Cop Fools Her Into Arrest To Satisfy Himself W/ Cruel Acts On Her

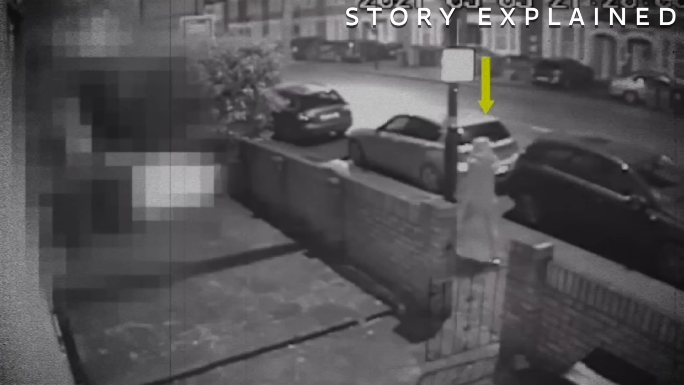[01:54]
That was the last time anyone heard from Sarah that night.
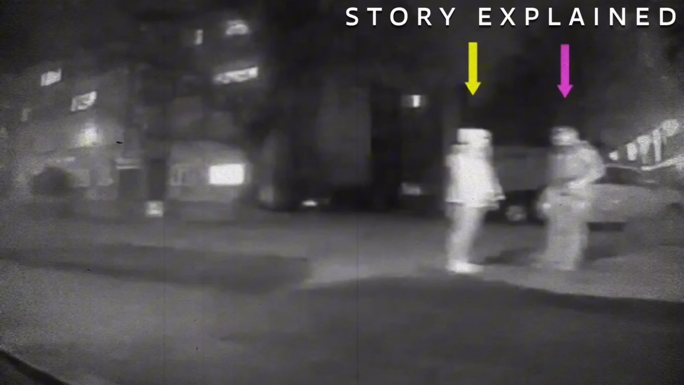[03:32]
In the footage, she was speaking to a man beside a Vauxhall Astra with its hazard lights on. Another dashcam recorded the same Vauxhall Astra parked at the same location at 9.38pm,
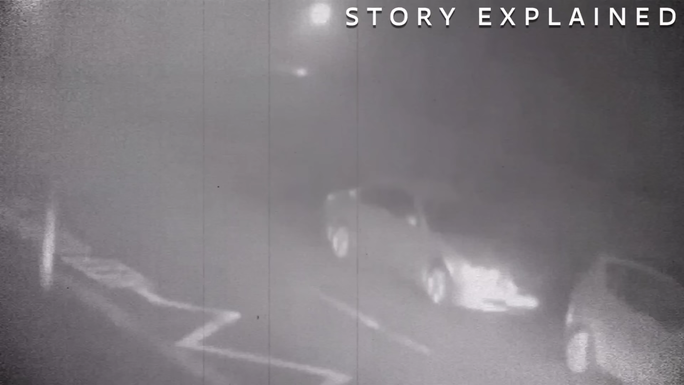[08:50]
Cousins' car passed by a CCTV camera at Hodes Wood near Ashford, Kent, the location where Sarah's lifeless body was heartlessly discarded at the time.